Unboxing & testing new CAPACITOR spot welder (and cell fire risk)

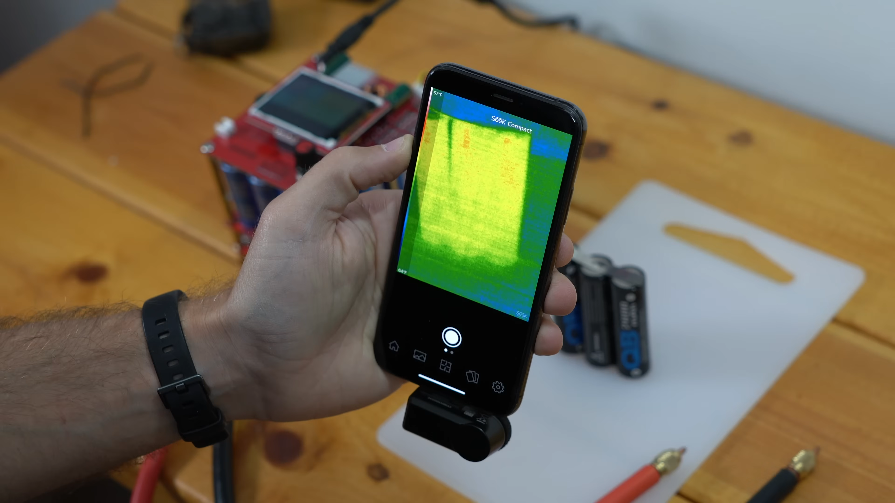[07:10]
All right, so I got my thermal camera out here, and the good news is I don't see any heat coming from these cells.
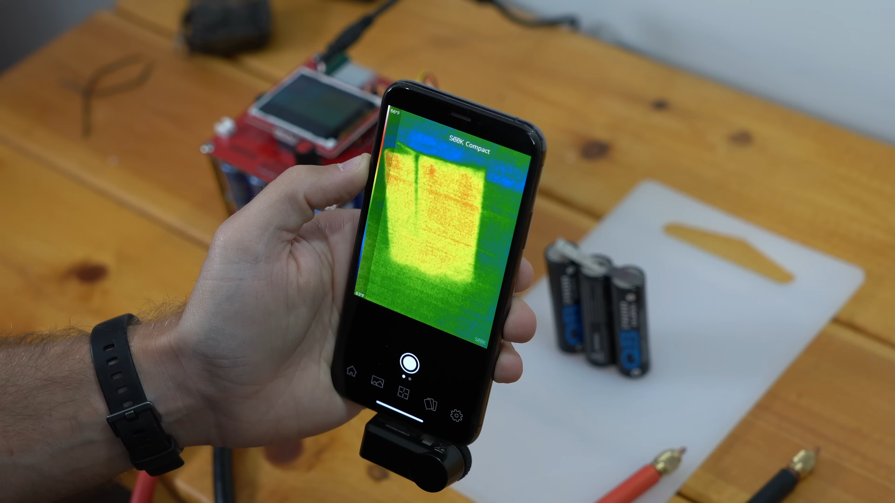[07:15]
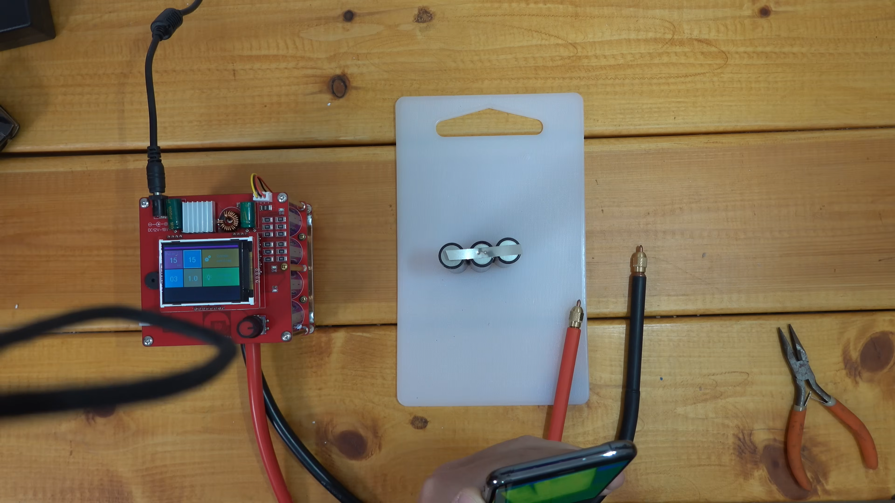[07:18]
They're all staying at room temperature here. So that's a good sign.
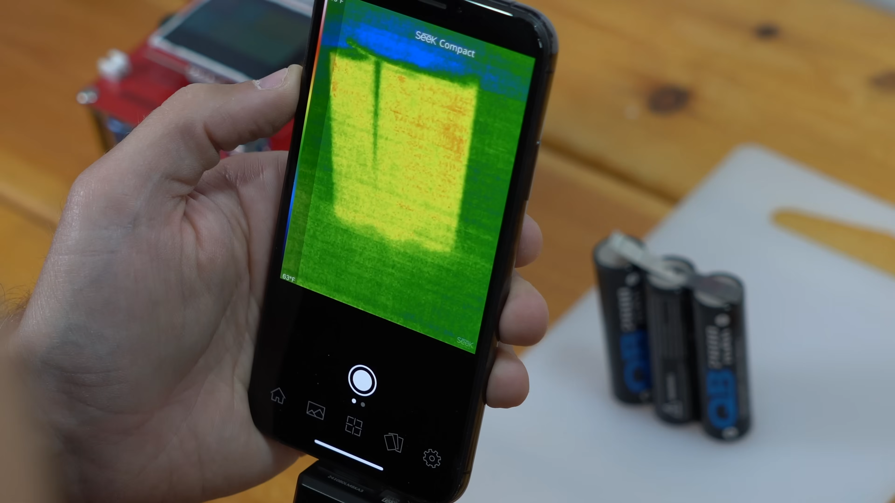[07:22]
It looks like this cell, even though it vented a bit, didn't start reacting, and it's not headed for thermal runaway. So that's a very nice thing to see.
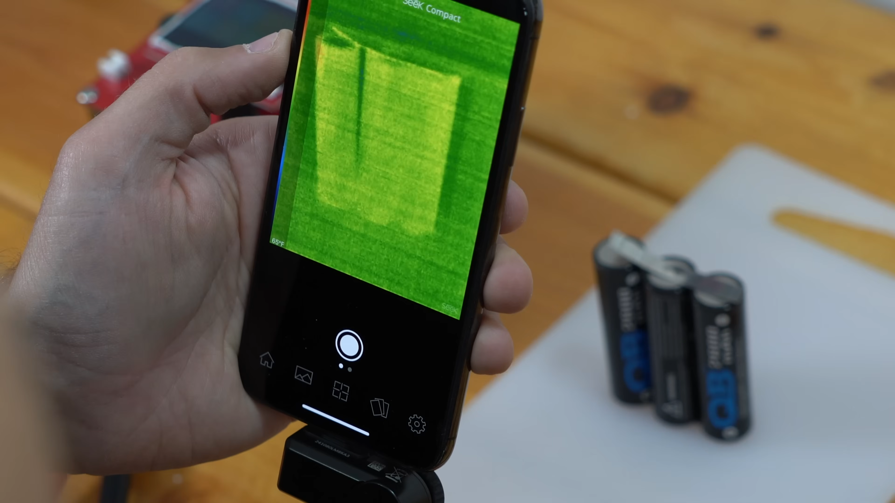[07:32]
That being said, you never want to have a cell vent any liquid. When that electrolyte starts mixing, bad things can happen.
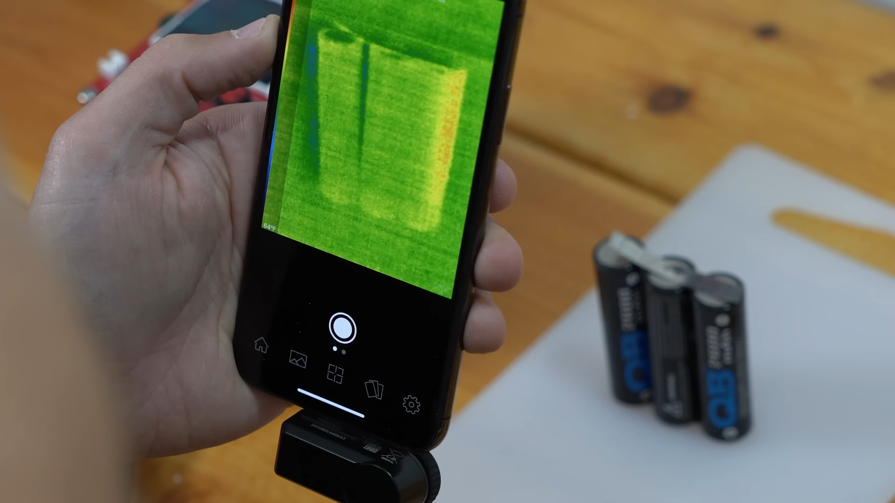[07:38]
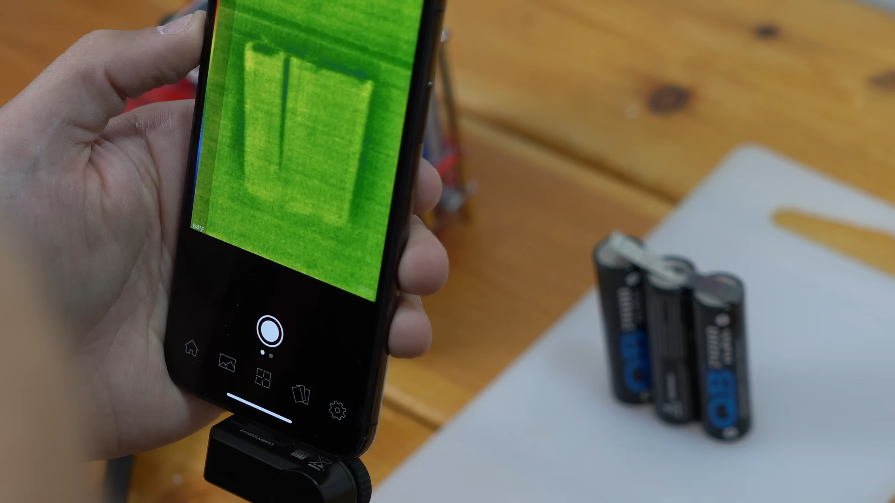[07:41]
So, the good news is nothing seems to be happening in this case, but you always want to be extra careful with these cells anytime you're combining them together or doing even an operation on a single cell.